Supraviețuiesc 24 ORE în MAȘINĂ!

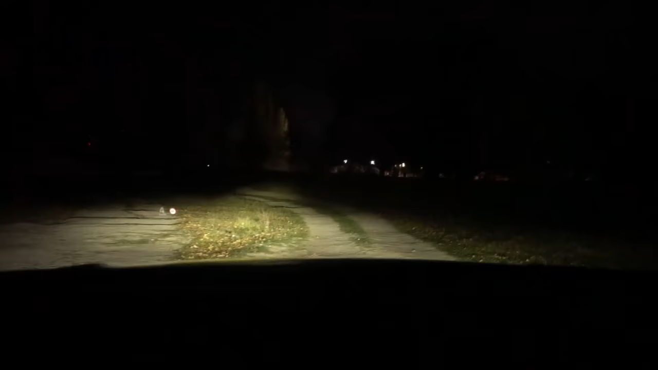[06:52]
Pentru că începea să fie deja târziu, m-am decis să mă duc într-un loc lângă pădure ca să pot înopta acolo.
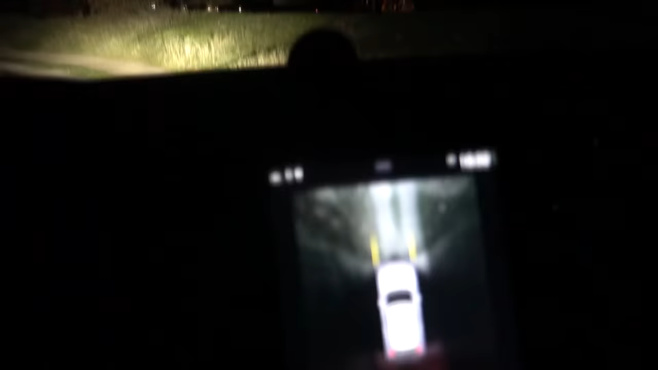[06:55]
Mergem și cu camera frumos, direct, fază lungă, să ne palmăm la somn.